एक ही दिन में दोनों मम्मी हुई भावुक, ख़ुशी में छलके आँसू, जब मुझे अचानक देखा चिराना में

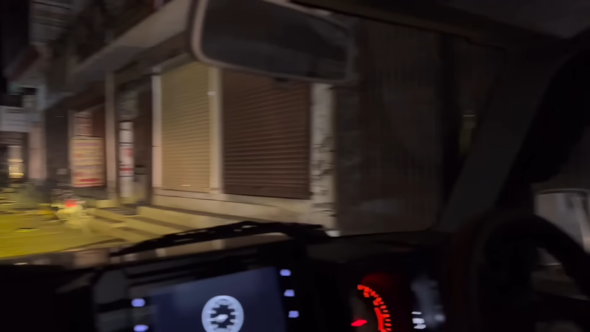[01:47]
अब बंद होगी दुकाना याइस आप सबको मौनिंग में दिखाऊंगी मेरा गाउं आवी तो सारी शॉप अगेर बंद हो चुकी
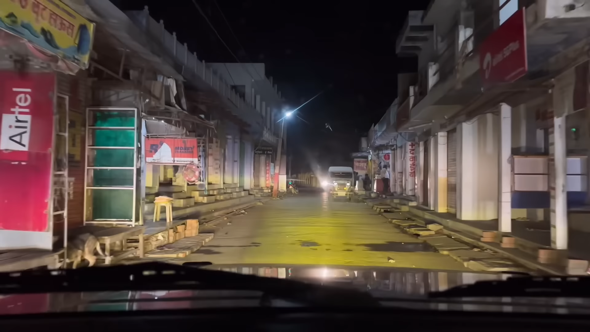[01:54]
है हर चीज की फैसलिटी है हमारे गाउं में कोई भी चीज नहीं कि आप आपको यहां पर मिले नहीं जैसे हॉस्पिटल हुआ बैंक हुआ ह यह हमारा गाउं का हॉस्पिटल है कि साइड आप देख सकते हो एस भी बैंक है और जास